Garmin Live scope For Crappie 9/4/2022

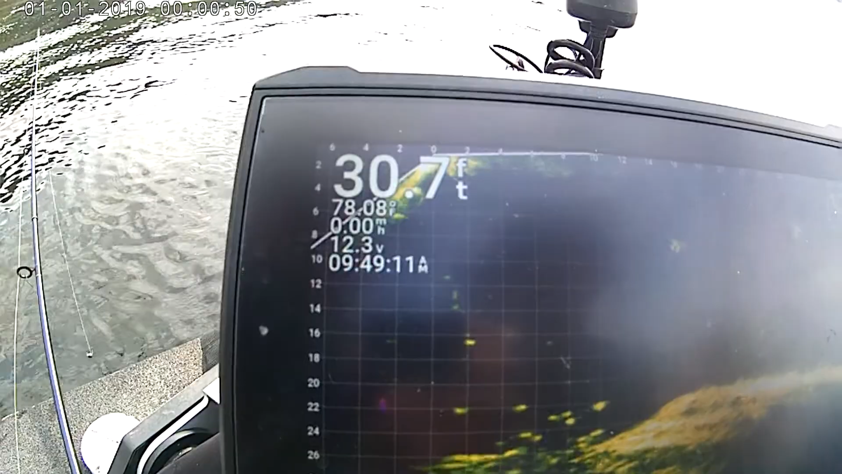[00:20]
On screen: depth 30.7 ft
Oh, there you are, right there. I'm going to turn, oh, let me turn this just a little bit here.
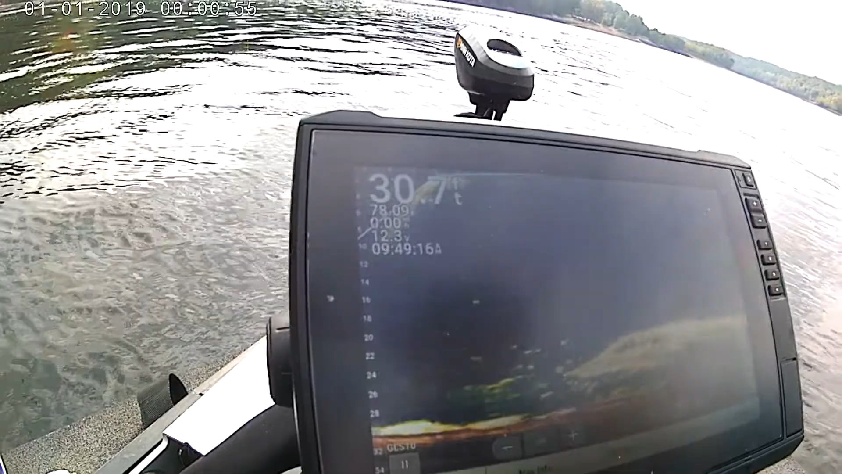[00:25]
There we go, now we can see that.
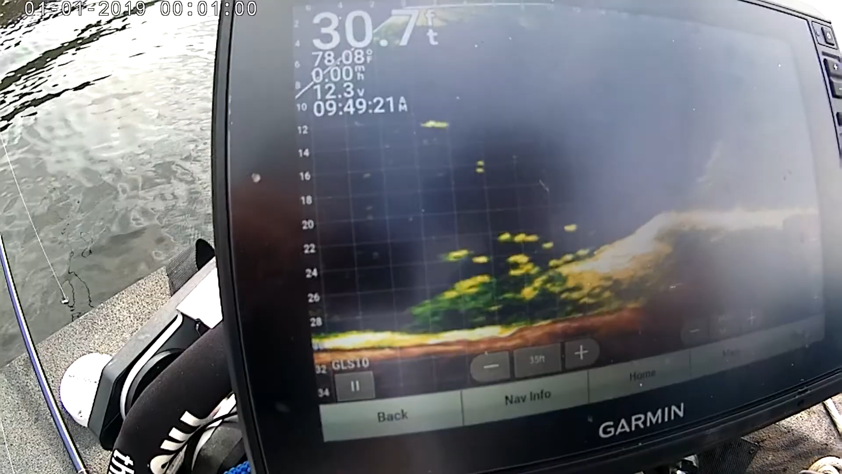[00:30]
On screen: depth 30.7 ft
Okay, going down into the crappie. That's all crappie down there. I'd go a little bit lower, Matt. Here he comes. Got him. There he was, guys.
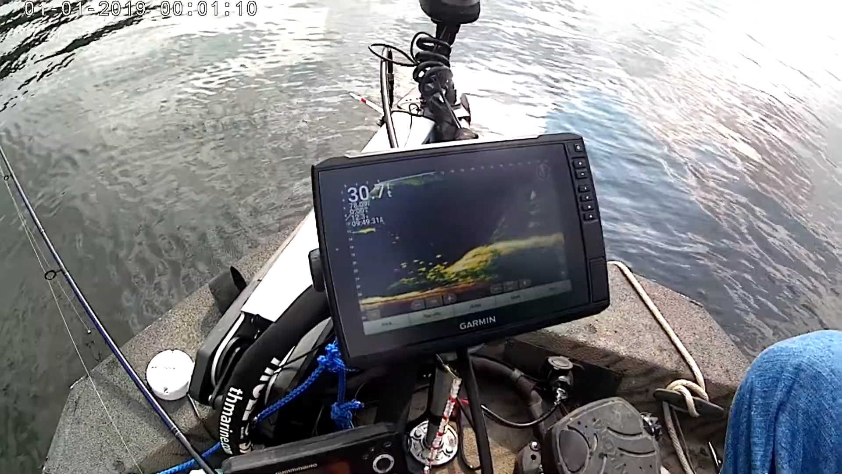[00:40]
Right there. Here he comes. Let's see. Coming up.
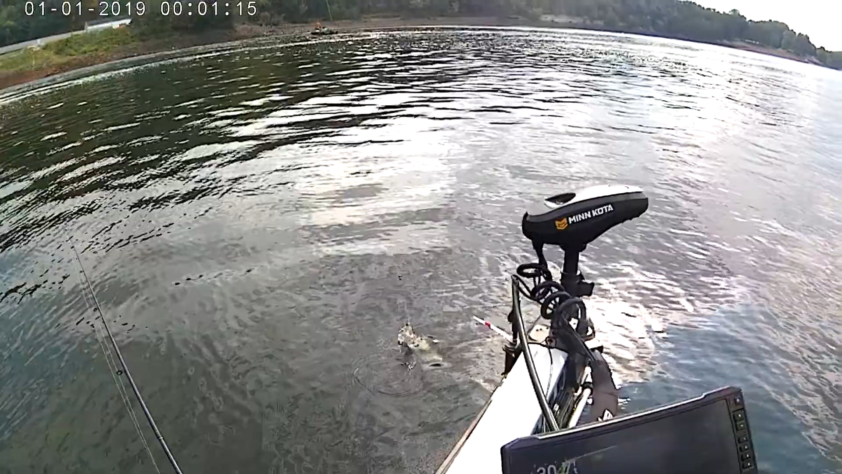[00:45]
And crappie it is. Oh, yeah. Good times right there, boys.
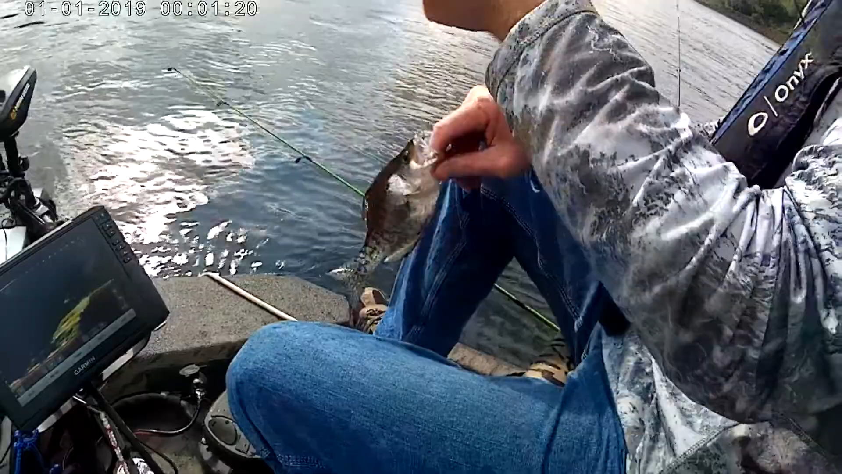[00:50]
That's how you do it right there, live scoping. Live scoping crappie, guys. That's just a pile of crappie right there, right off that ledge.
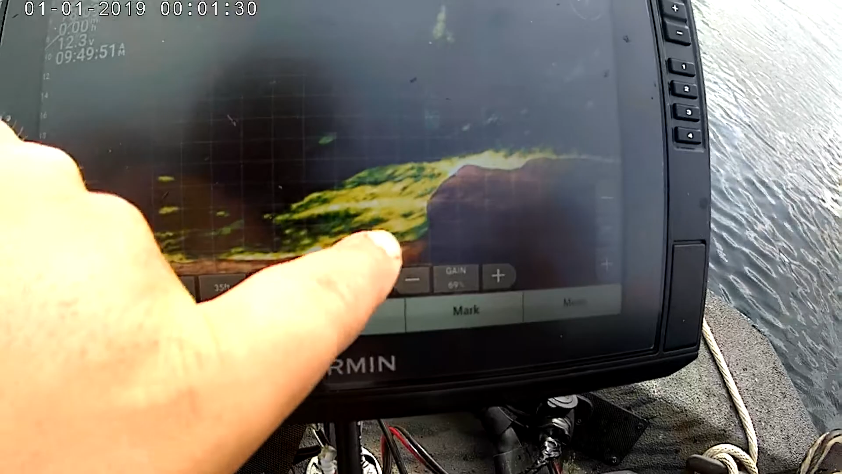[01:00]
So your bottom comes here, and then that's just a pile of crappie right on that edge.
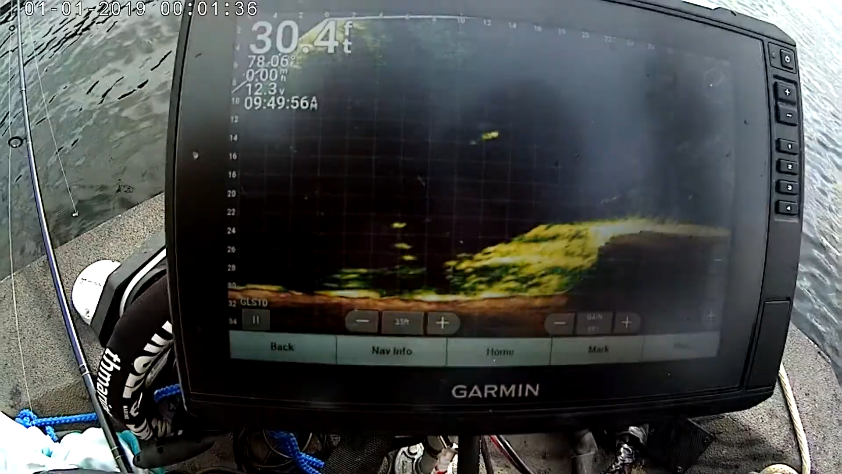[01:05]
On screen: depth 30.4 ft
You gonna go again, Matt? Let's see, we can do it on the same minnow. There's your jig, same minnow.
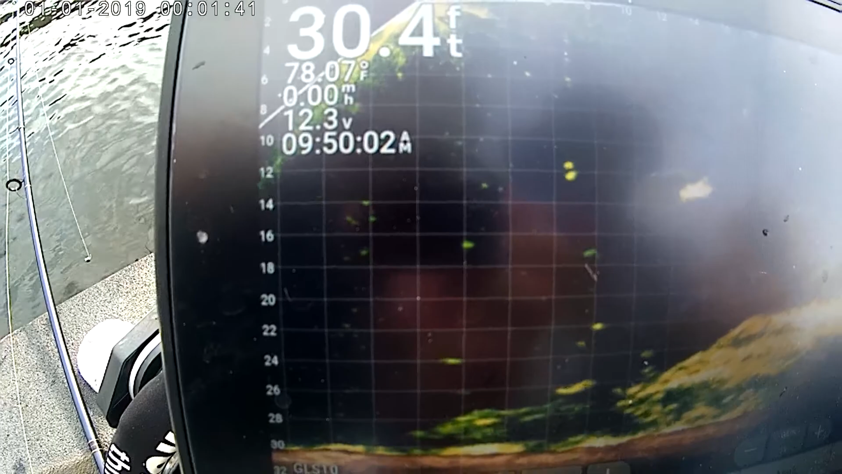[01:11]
On screen: depth 30.4 ft, water 78.07°F
Jig coming down.
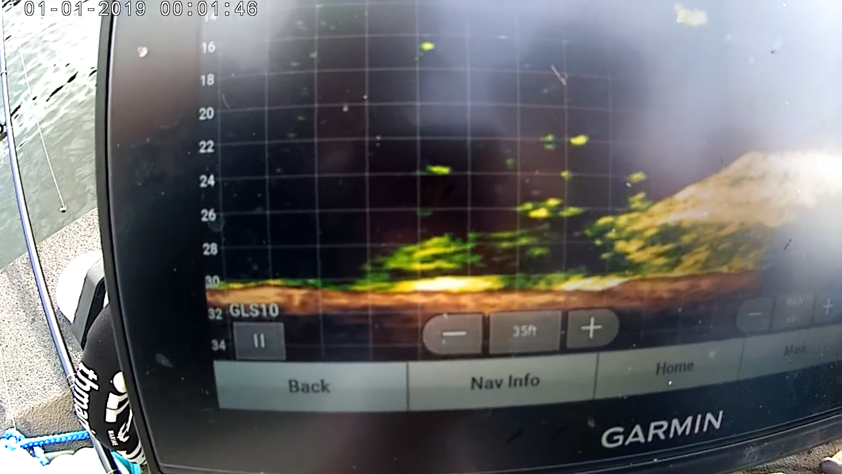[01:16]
Alright, you're there. And then what he does, see him coming up?
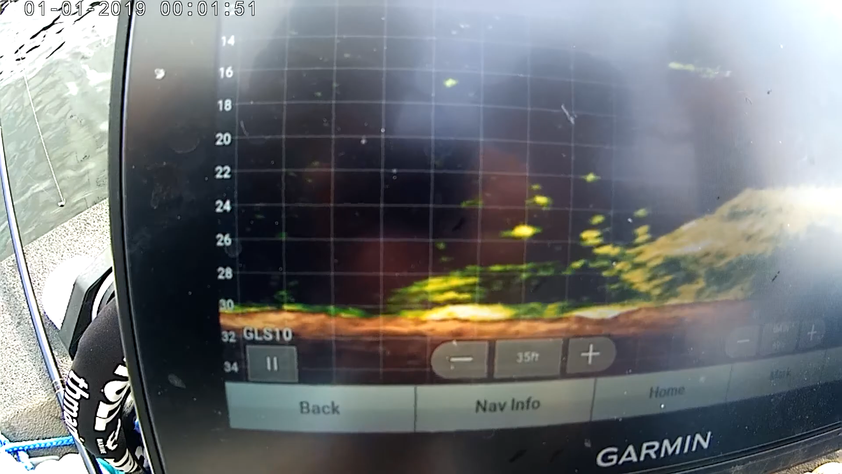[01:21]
There comes the fish. Oh, he didn't come with it. Nope. Get down there in the middle of him.
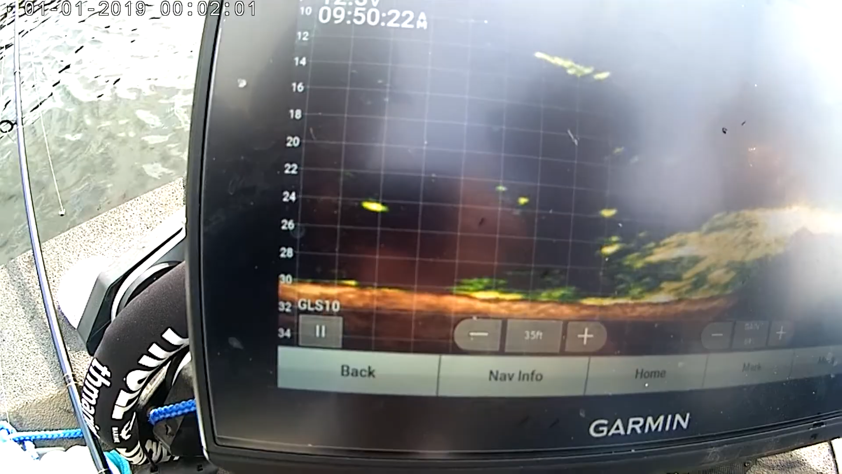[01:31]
Might have to go a little deeper, Matt.
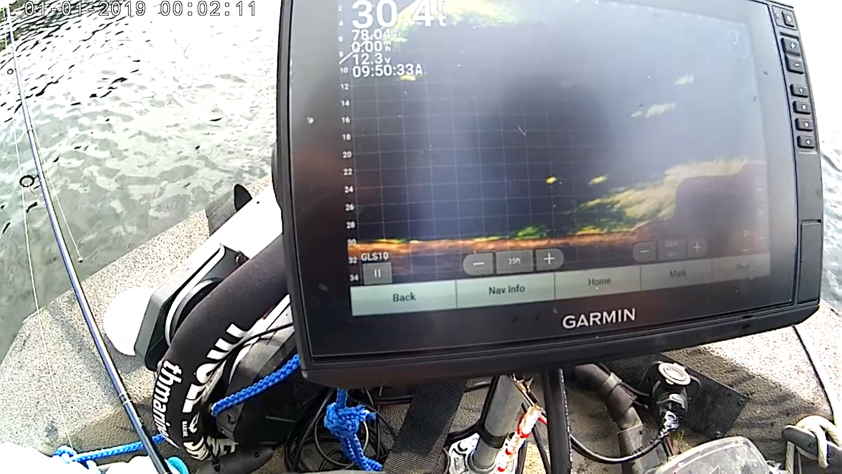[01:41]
Get you tagged up there. There we go, right there. Did we move off top of him? Drifting a little bit. Yeah. Here it comes.
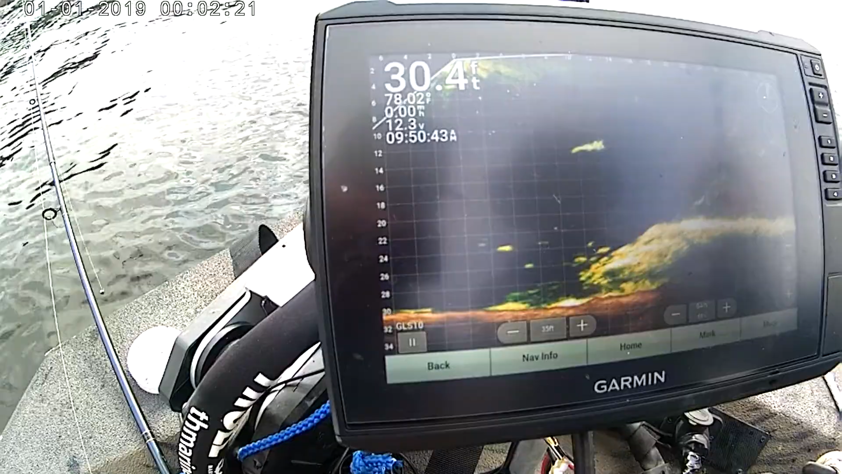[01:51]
On screen: depth 30.4 ft
Here it comes. Get. Got him. Got him. There he is.
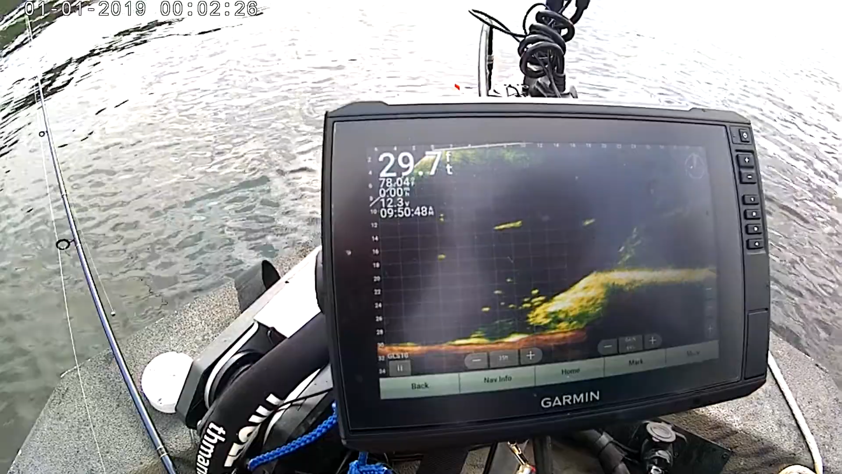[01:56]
On screen: depth 29.7 ft
Oh, you pulled him out. Yeah. He didn't get your minnow either.
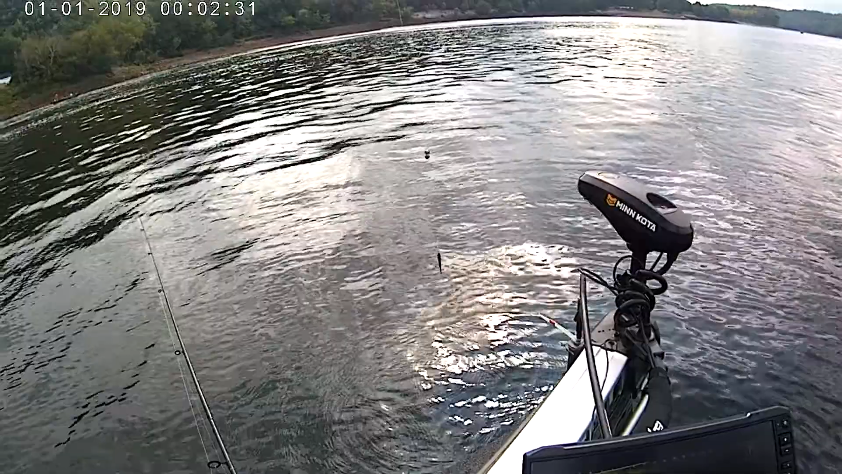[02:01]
Minnow's still there, buddy. Alright, here we go again.
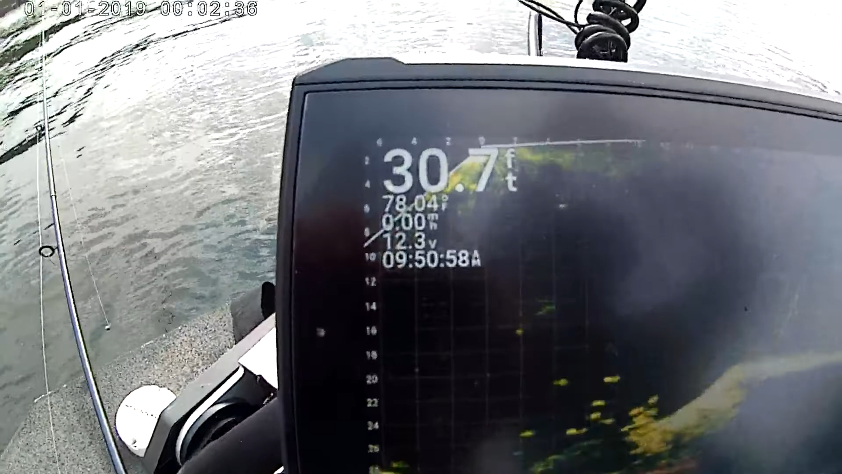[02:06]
On screen: depth 30.7 ft, speed 0.00 mph
There's Matt's jig coming down. Coming down. Get down in there, Matt.
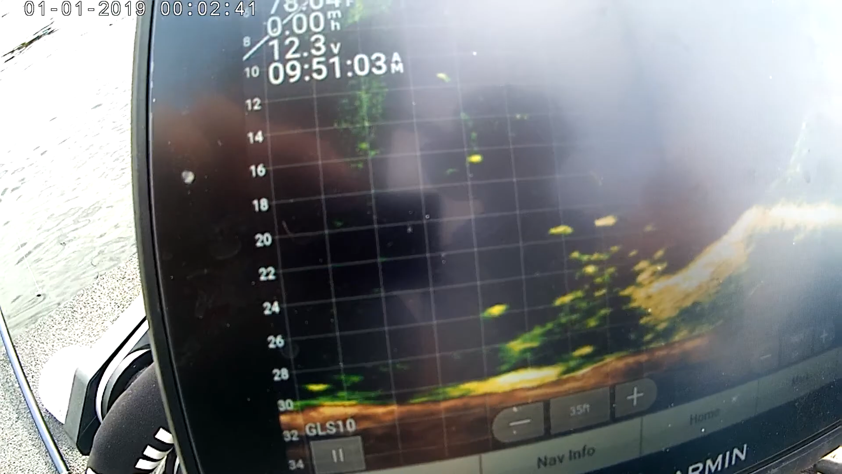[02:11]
You gotta go deeper. Was it? Right there. There we go. Now we're in them. Right there. Start coming back up. Alright. There's some good ones in here, too.
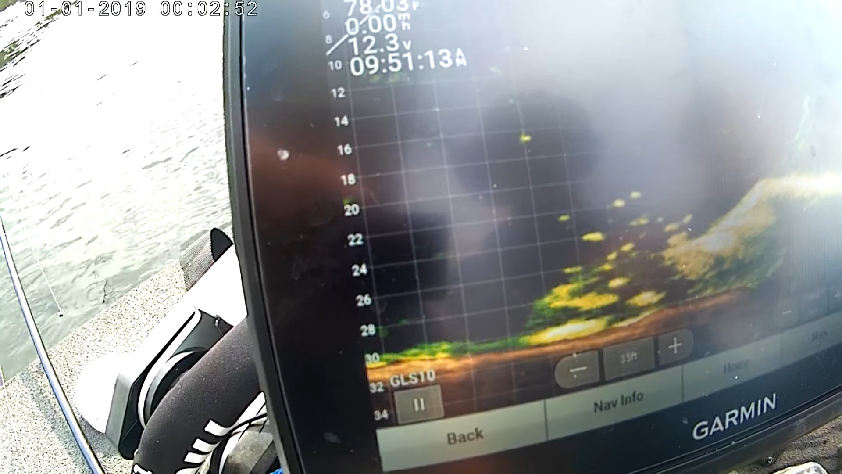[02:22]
On screen: speed 0.00 mph
Here he comes. That's a good one. Get it. Oh, we got two of them on it. Oh!
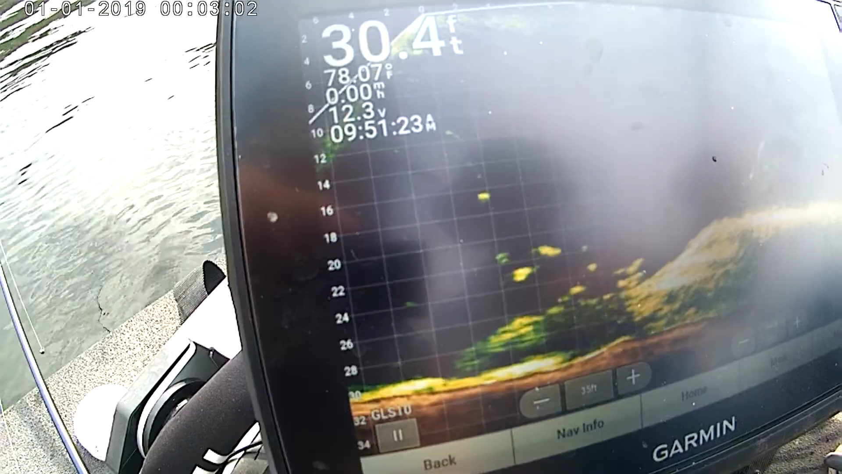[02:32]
On screen: depth 30.4 ft
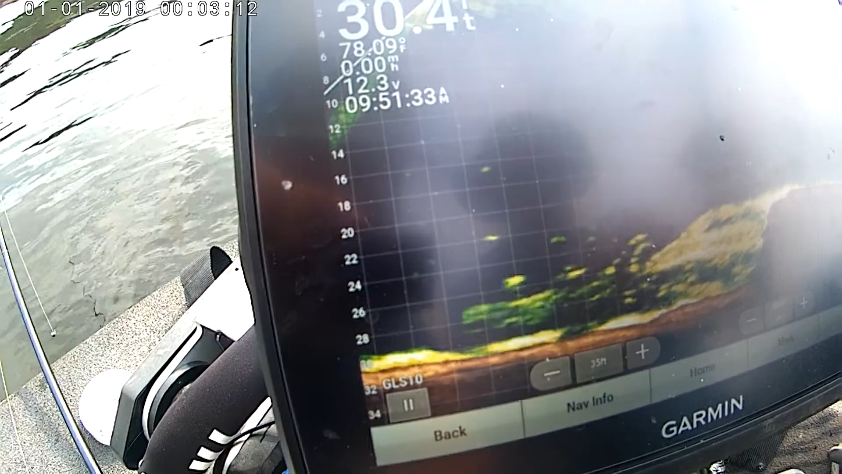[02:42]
On screen: water 78.09°F
There it comes. Nope, we didn't want that one. Huh. Well, it looks like our fun's over for a minute.